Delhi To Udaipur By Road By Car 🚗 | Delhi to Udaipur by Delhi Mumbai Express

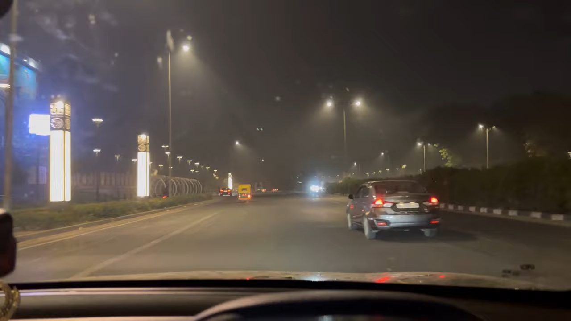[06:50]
बहुत ही शंदार मतब लग रहा है ना टेडी दात को इता प्यूटिफुल लगन दोस्तों यह रिखो यहां से आगे रास्ता इंडिया गेट जा रहे लिफ्ट पे सीधा गुड़कों जा रहे आप समझे गए होगे मुदी वाक के बास है हम चलो अब सीधा आपको एक्सप्र
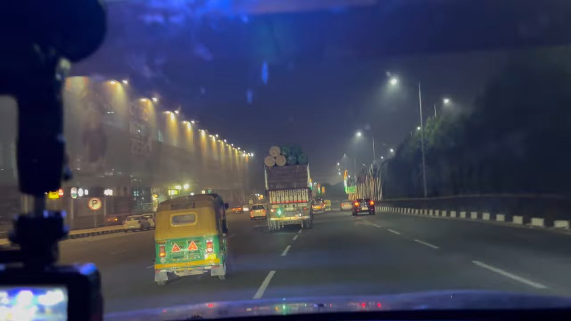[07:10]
इस पूड़ी तोड़ी कम दिख रहे हैं लिए लिए फॉक बहुत होगे है इस
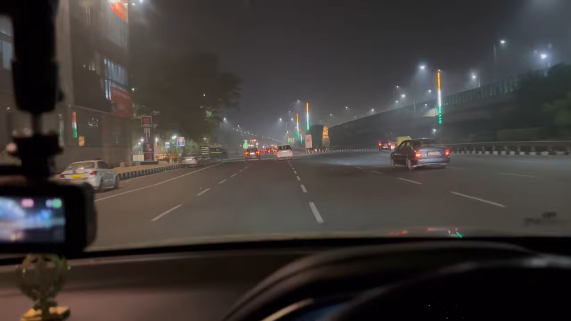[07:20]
कुछ करना ओड़ेगा डेली के बलूशन का और इवन भी जो चालू हो रहे है दिवाली के बात है बताओ तो बड़काह से भी एक रास्ता जाता है सीधा जैपूर के लिए जो ओल्ड वाला
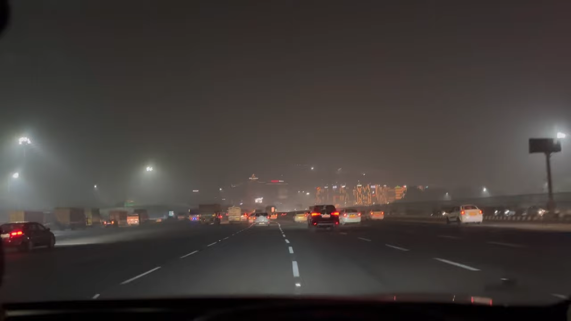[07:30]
र इस प्रेस पर 26 km यहां पे लिखा हुआ है यह हम उड़काह रचुके रास्ता पे रहे हैं ना साइन बोड़काह सारे बने हुए है क्यों मैं
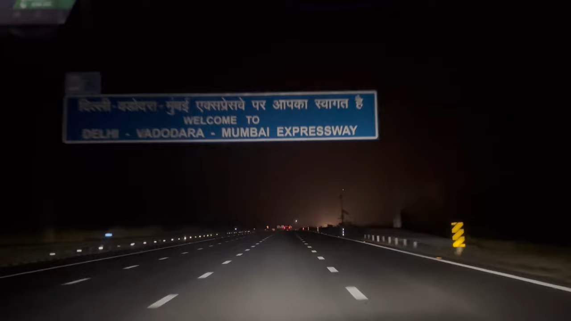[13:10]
यह हमने अ� तो अराम से गाड़ी चलाना यार, खुला है कि गाड़ी भगाने का मन करेगा, लेकिन फिर भी अराम से जलाना यार, सेफटी इस इंपोर्टन, बाकी ये बोर्ट बना हुआ आ गया है, इस पर बढ़ते हैं कि क्या लिखा हुआ है, मुंबई 1200 किलो मेटर है, बाकी फिरोस प� क्लूस पर,
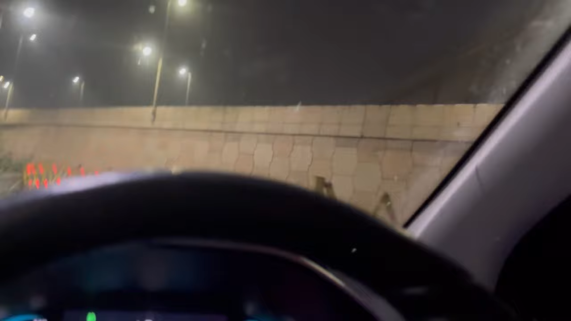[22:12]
का पूरा धिहान दिया जा रहा है देखो और निहां से रास्ता जा रहा है तो अंदर अंदर से तो चलो बागी गाड़ी नहीं है रोड़ पर आप देख सकते हो तो हाइवे
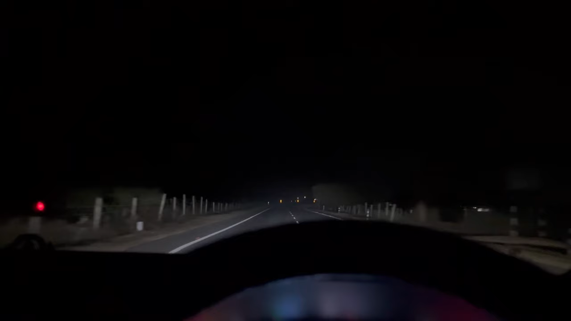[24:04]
तो खाला यहां � parcel कि धानों वहां जहांगी धुछान बाहता है कि अगर रात को भी आरे नो तो देखो अब यह जीज तो है सुनसान है कोई नहीं है लेकिन आप रास्ता जल्दी गवर कर सकते हैं यह एक बस बेनिफिट रात को जलो हम थोड़ा सा रास्ता गवर करें और फिर बात करते हैं लाइस तो में एक आदी दिल्ली की गाड़ी भी �
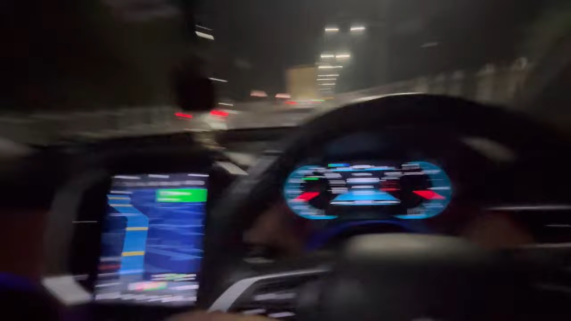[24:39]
अब ही तक हम गाए जाज अल्मोस 300 km अब अधर आस्ता आचुके है ममी यह एक इनरजी है कि नहीं
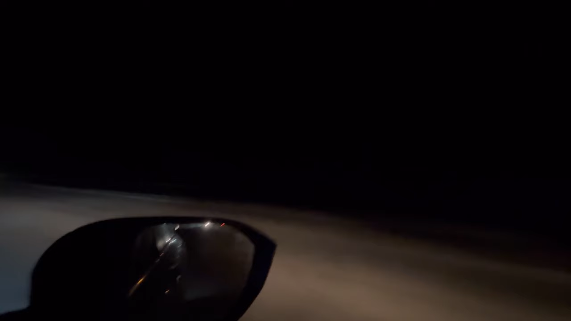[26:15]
इस रास्तर में तरह आपको अंधिरा मेलेगा हमने
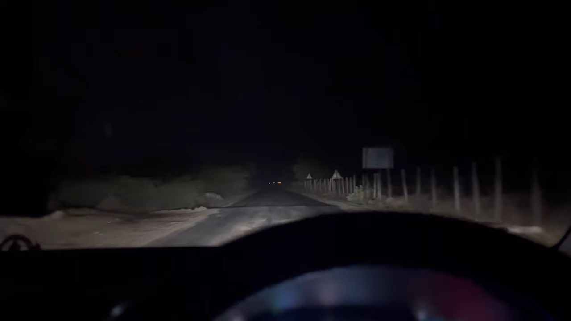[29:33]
बस यह एक पाच में वो तोड़ा सा ऐसा लगा शेडी सा लगा बाकी तो सही है रहा तो देखना मारा माप क्या दिखा रहे है यह ब्लाइक ब्लाइक चीज
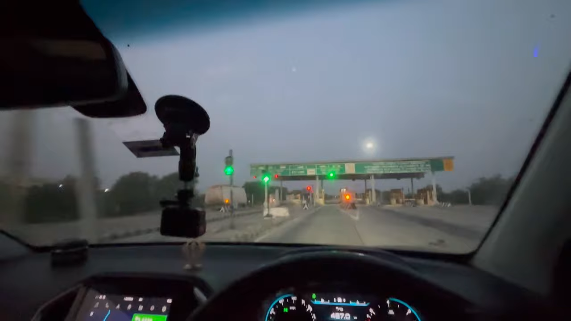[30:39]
बागी यह आगया है टोल let's see क्या चार्ज है क्या पे करना है यह